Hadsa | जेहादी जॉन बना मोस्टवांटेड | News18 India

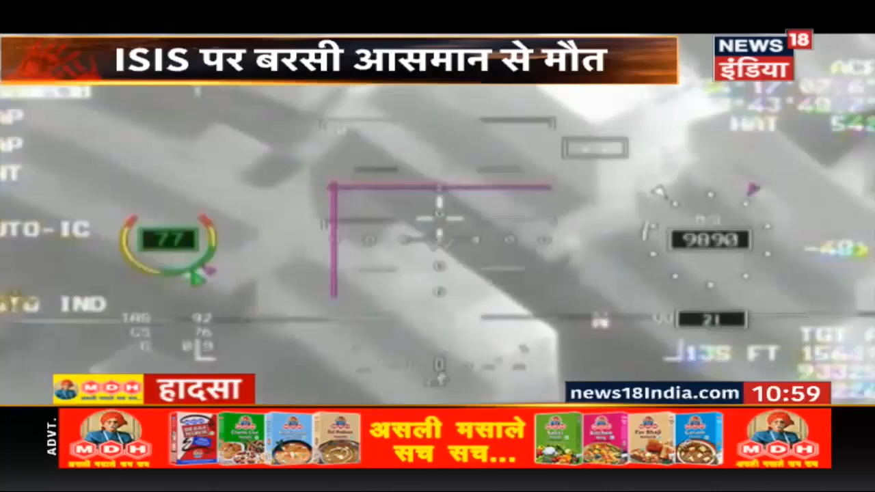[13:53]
बारूदी बरसात से चलनी कर दिया रेकिस्तानी इलाके से निकली खबरों पर यकीन किया जाये तो इस हमले में करीब एक सो पचास से ज़ादा आई-एस आई-एस के आतंकी मारे गए जबकि जो
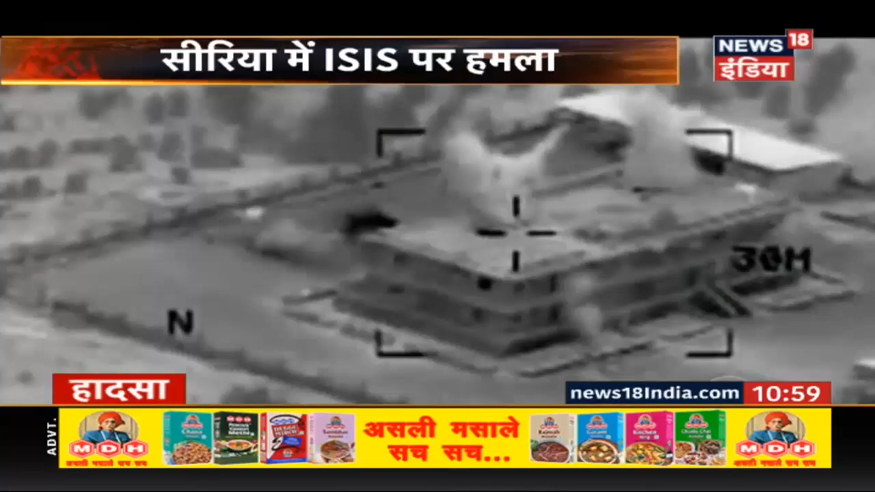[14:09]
कुछ बचे वो नदी के जरीए मौके से निकल भागने में कामियाब हो गए